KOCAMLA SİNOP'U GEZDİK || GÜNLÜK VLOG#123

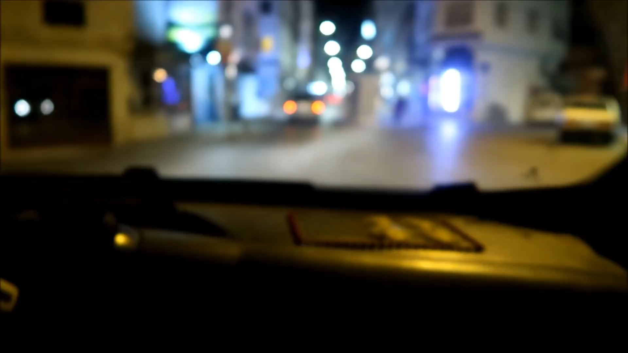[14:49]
Akşam üzeri size hiç Snow'u göstermemiştim sanırım. Bu güzel ya. Güzel memleket.
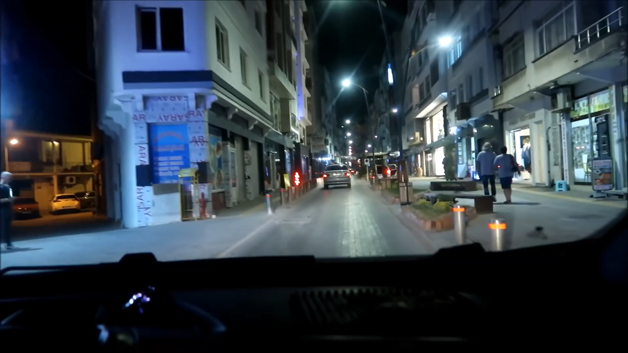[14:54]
Ben çok seviyorum Snow'u. Burası Addax.
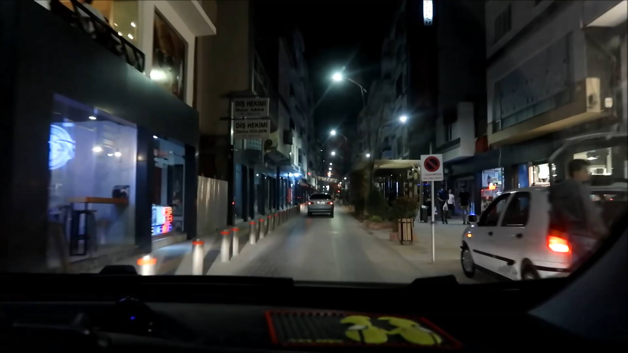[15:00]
Zaten belirli sayıda mağaza olduğu için şu arada kotonlar. Buralar böyle hep mağaza. Ama öyle bilindik büyük mağazalar değil. Hani yerli mağazalar mı deniliyor? Şurada Valentina var. Bütün markaların yer aldığı İpek Yol, Batik, Tolga Saraçoğlu. Burası Esiva 22.
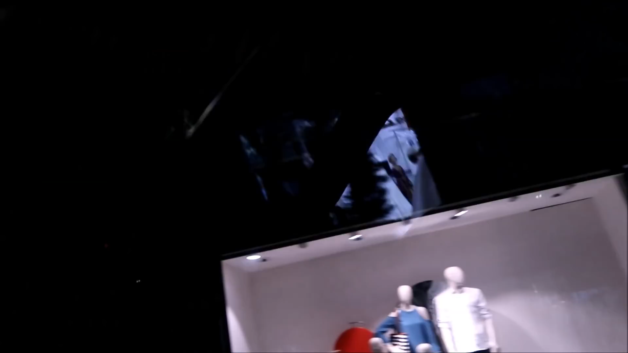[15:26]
Burası da Fenty.
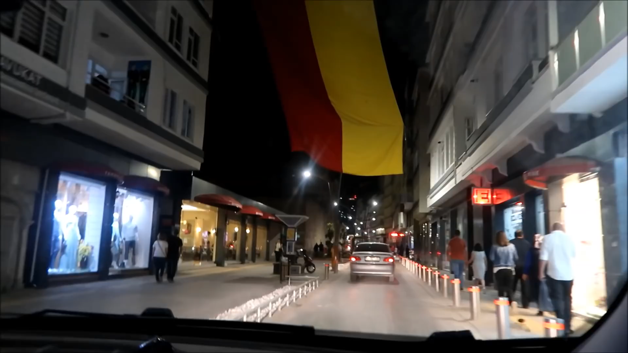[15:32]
Gratis var. İleride bir de Eleshop var. Oralar yeni açıldı. İngilizcom var. Şu an bizim dükkan araya geldik.
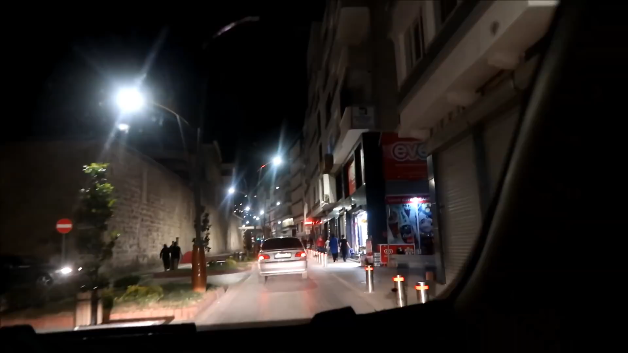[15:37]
Bakın buradan aşağı iniyorsunuz. Bizim dükkan.